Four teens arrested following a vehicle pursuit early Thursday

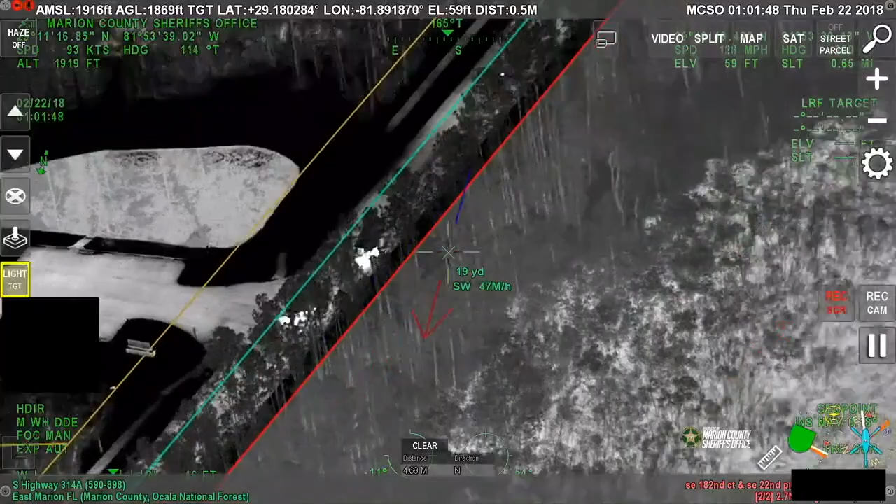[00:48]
We all stop it. Let's get it done.
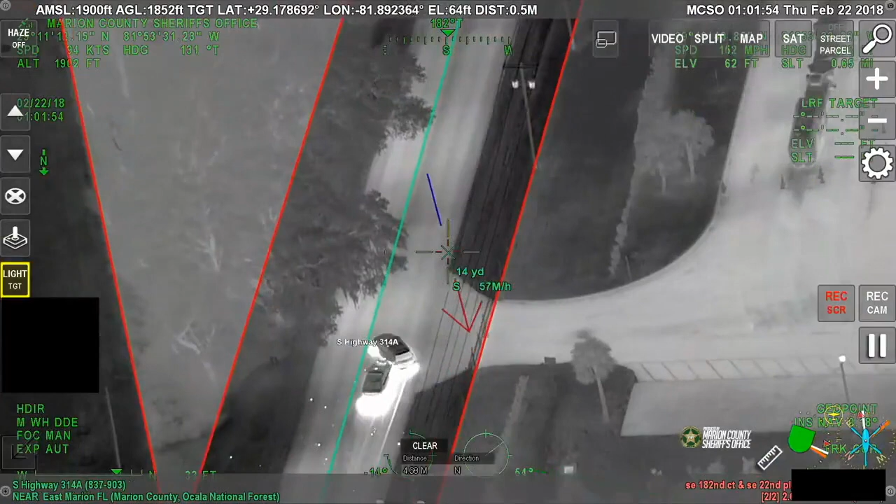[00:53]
Sorry, Byron. They got a pit. 14A
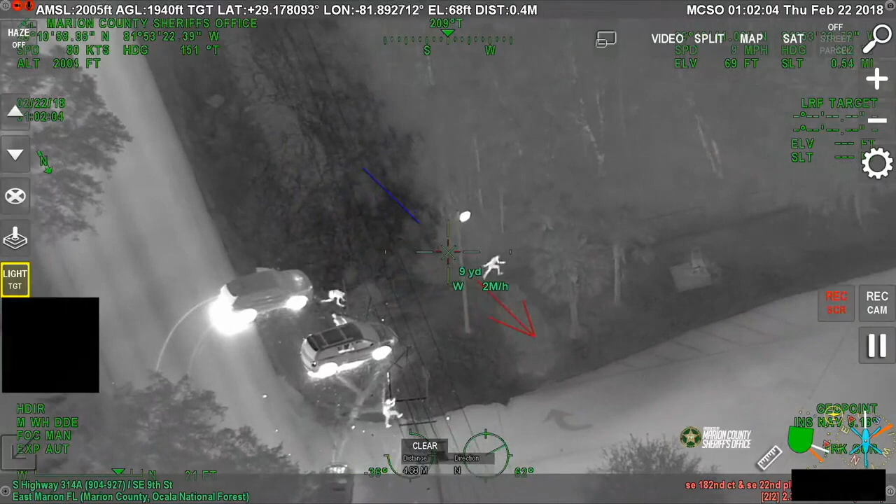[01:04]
14A Drivers running westbound,
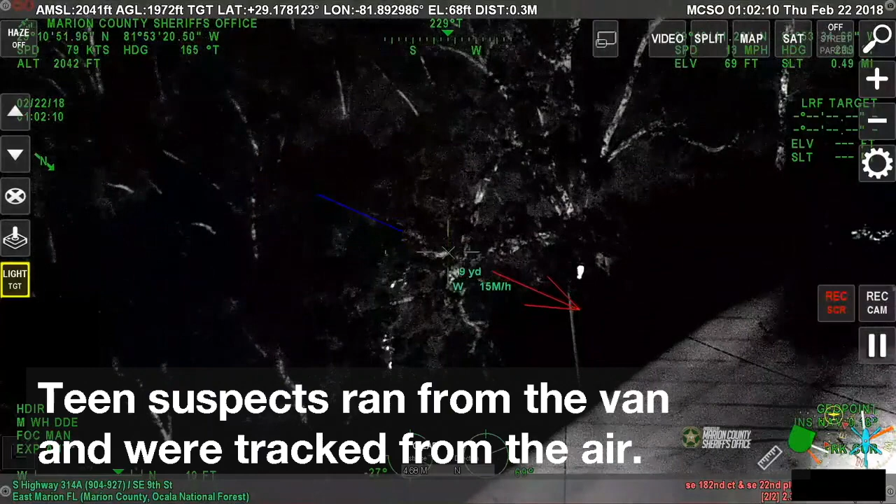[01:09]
through the woods, deputies 1031 10-4 westbound through the woods, deputies 1031
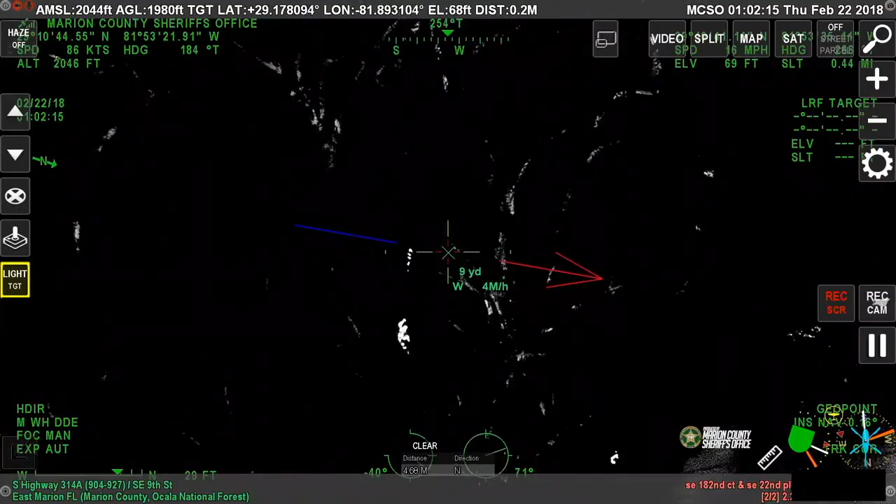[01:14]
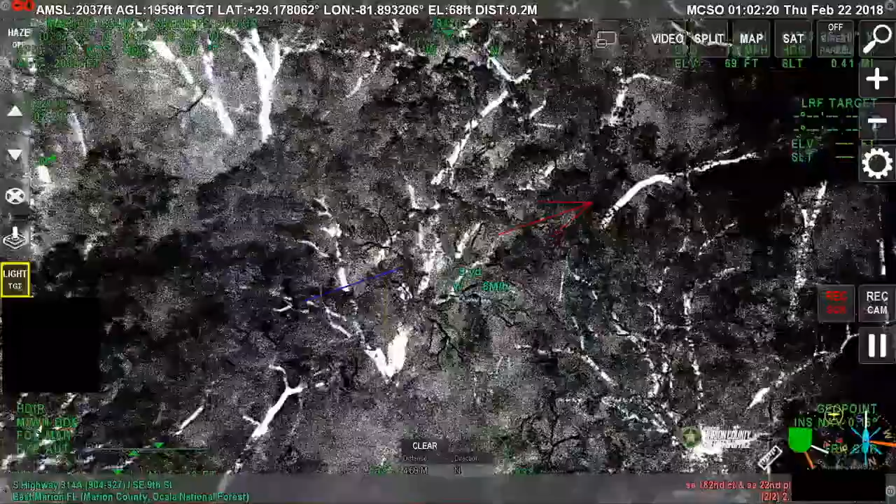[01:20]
Still 1031 real quick, no spell 10-4 still westbound 10-4 I believe one's a guy. I can get another one doing him westbound through the woods from the track, from their crash. Westbound through the woods for the crash. Need another hit on foot.
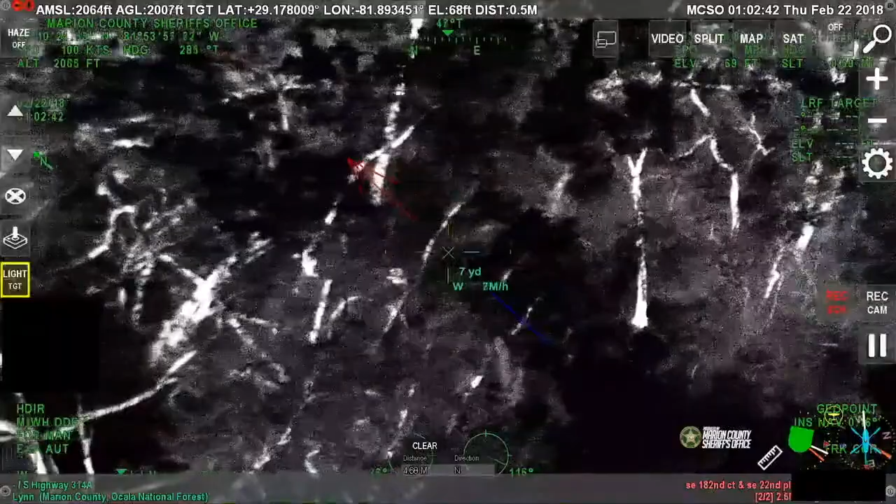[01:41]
Okay, Alex, I'm going to send one detain. One detain. Jack, a bunch.
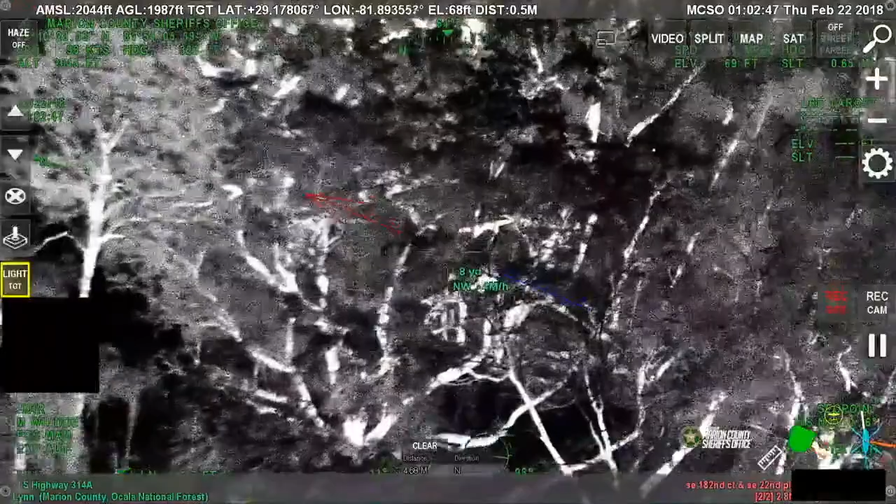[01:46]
When you get back away from him, he means running again, still westbound. 10-4 second subject, still westbound, but...
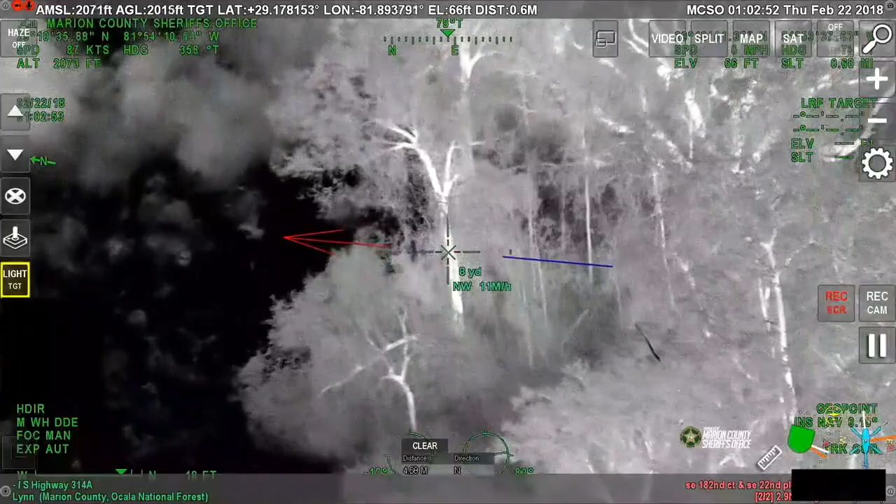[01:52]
10-4 second subject, still westbound, but... 10-4